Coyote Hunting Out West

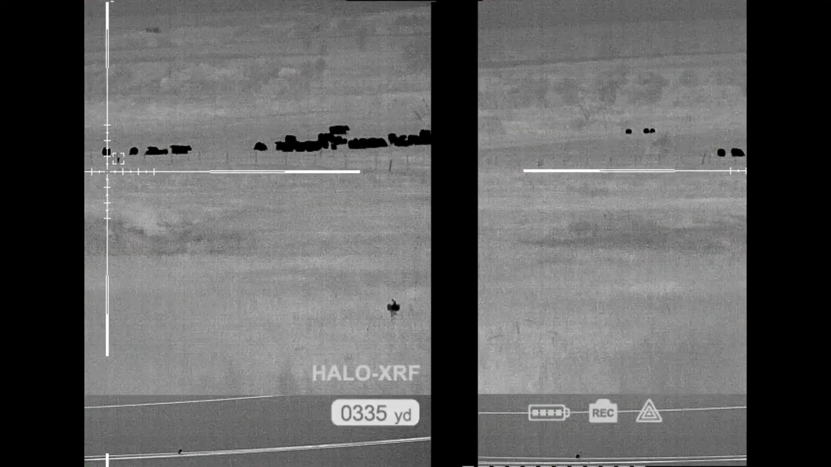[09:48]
Against a fence post right there. He's got a cow to the left and a cow to the right of him and one about to walk right behind him, but they're really close. 335. What's that? Yeah, I know.
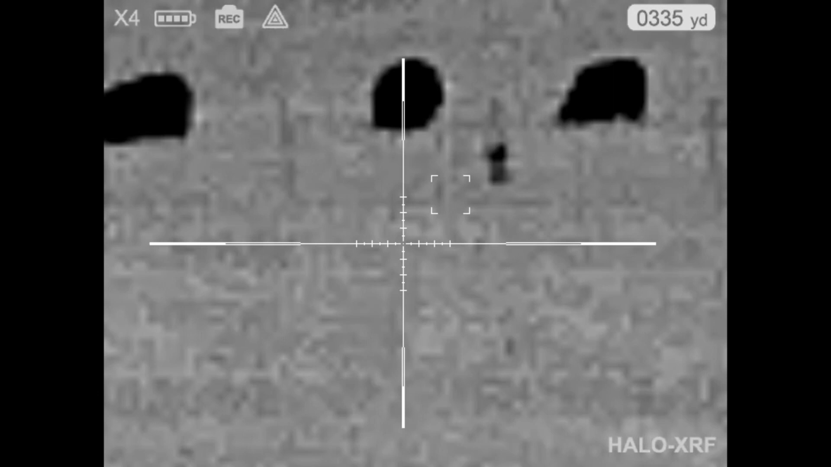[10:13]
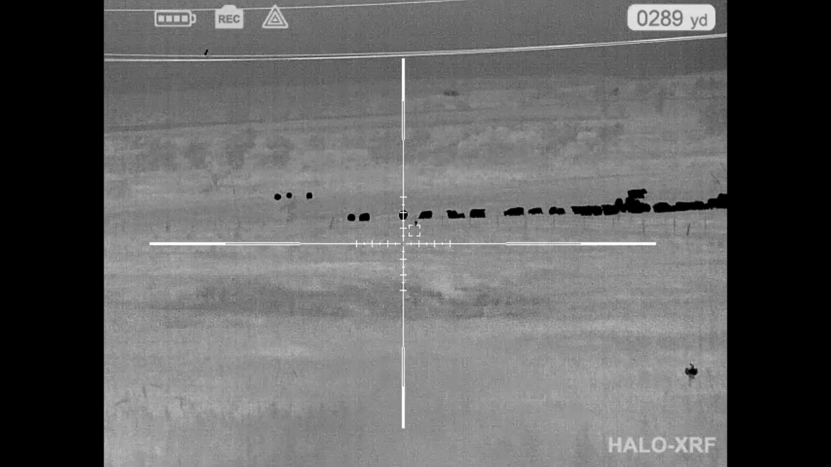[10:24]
those cows weren't there, I could just toke him right where he's at. But
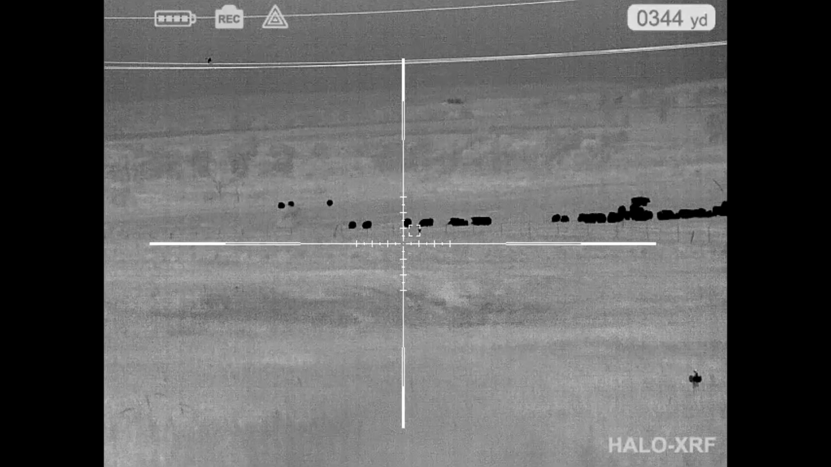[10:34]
oh man, he's moving to the left.
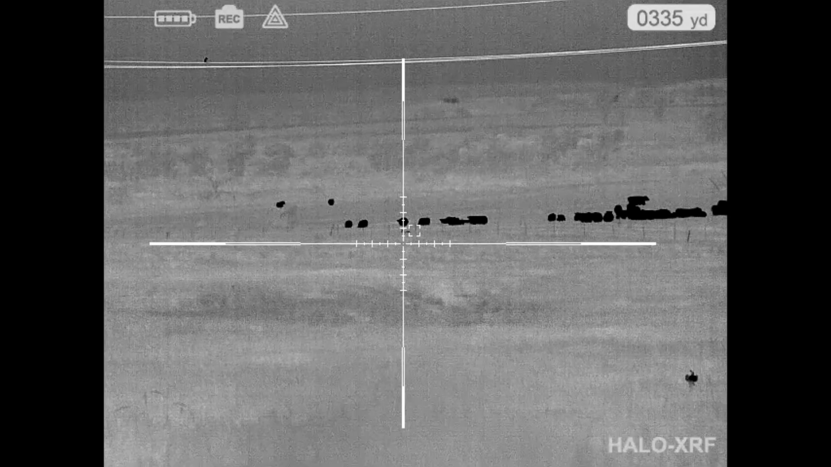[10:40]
346.
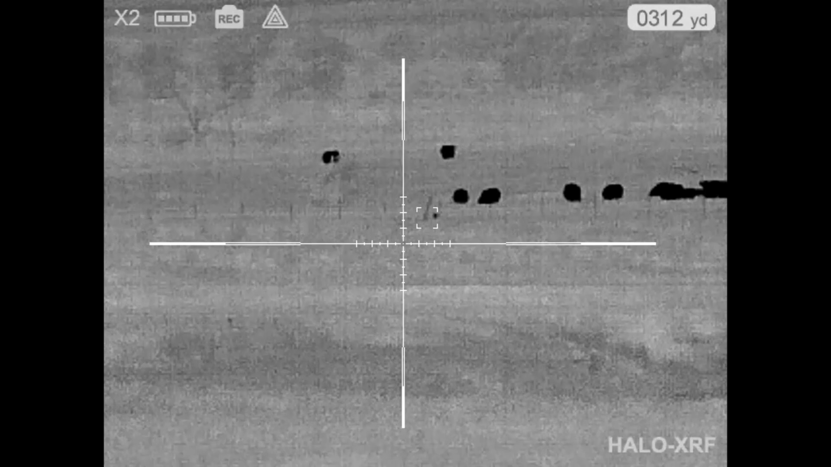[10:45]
But all I can see is just the top of his head.
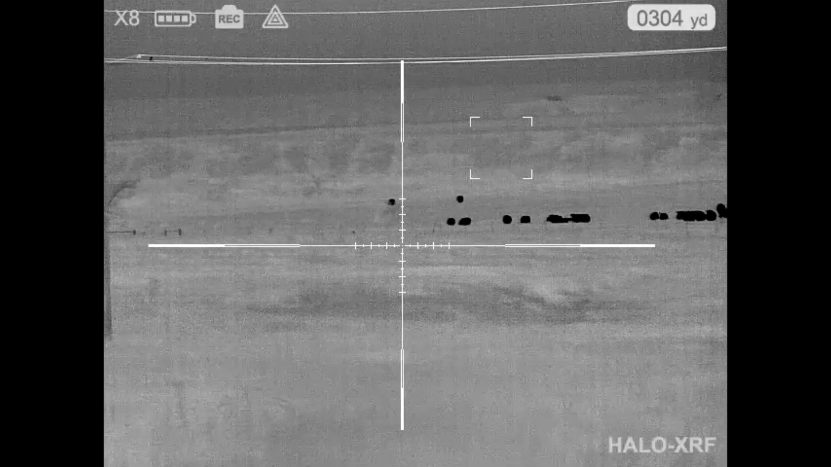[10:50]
He's still moving left, moving back towards that dead tree.
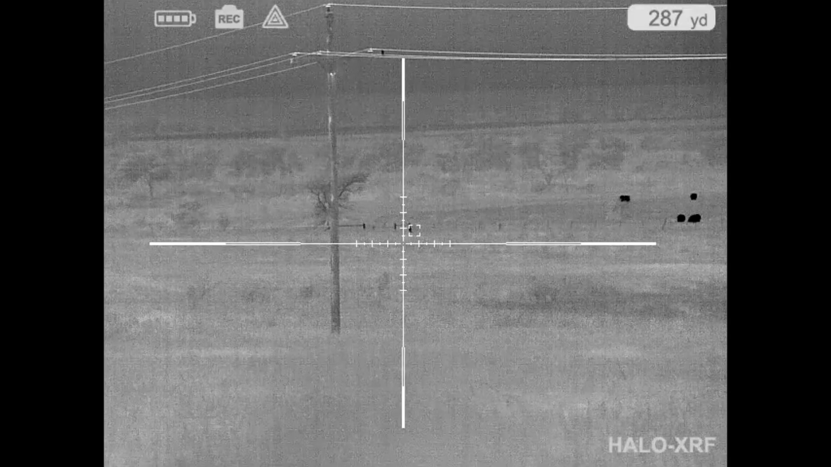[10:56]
Yeah, he's right. Oh, he's heading straight to us. Straight to us. He's on the other side of that fence.
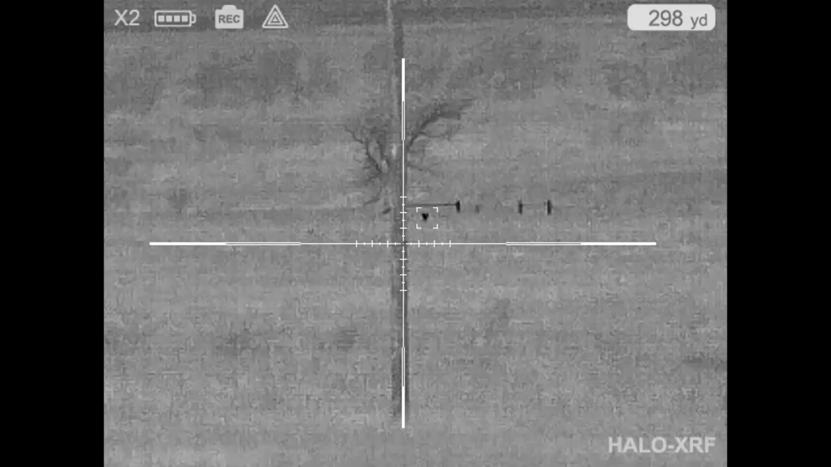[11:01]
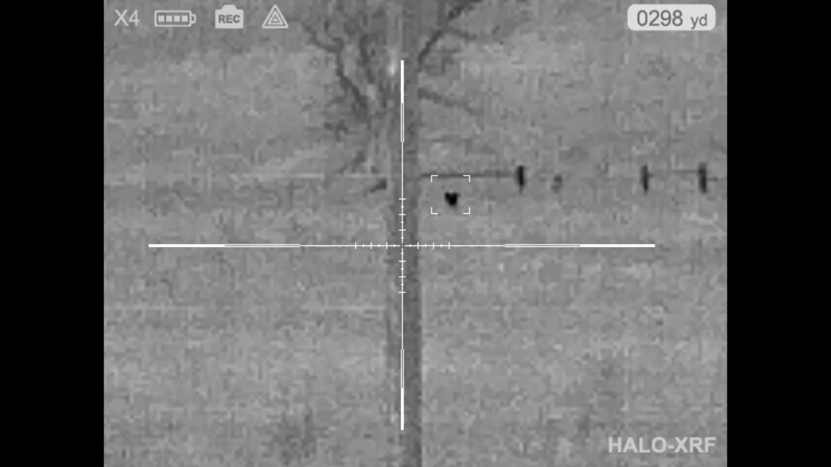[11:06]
298, right to the left of that, or right to the right of that pole, front of that dead tree. He's bounding.
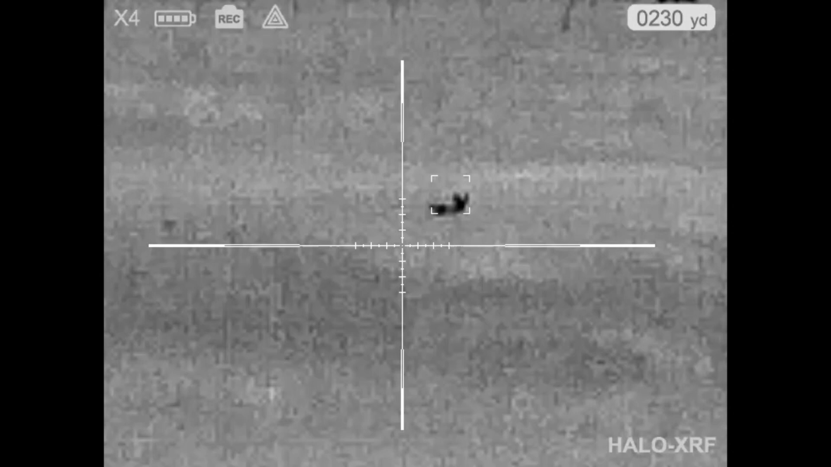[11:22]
See the tip of his head. He'll get closer.
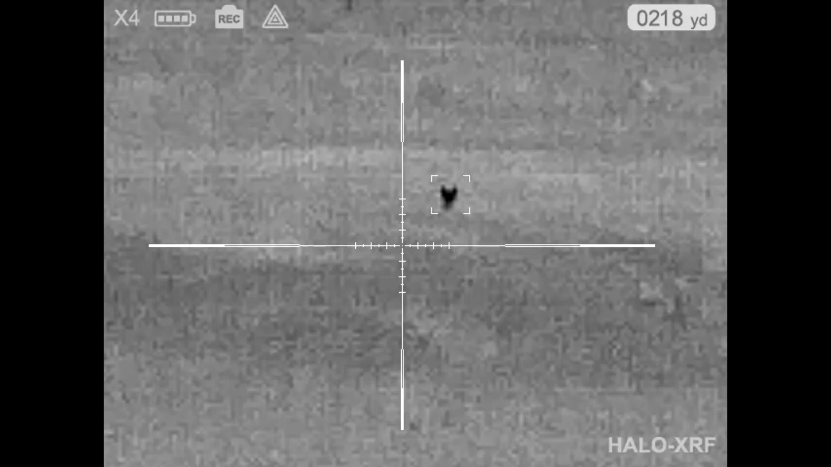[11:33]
Give him a second. I can't tell what way his body's going.
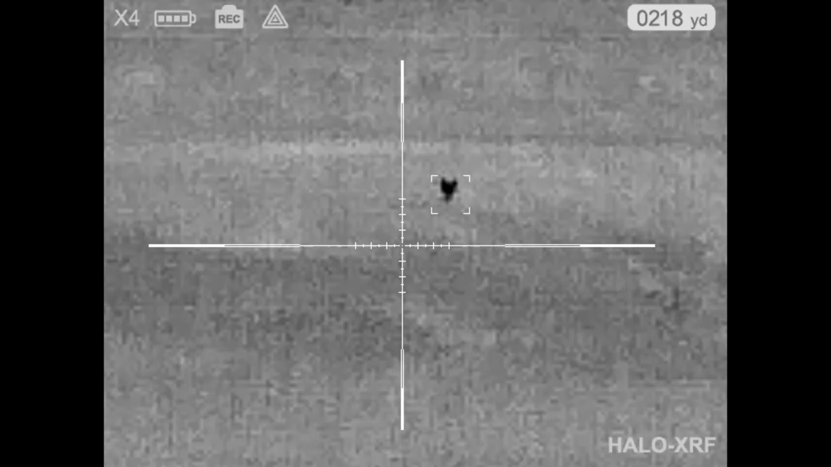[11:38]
There he goes. I see him. He's to the right.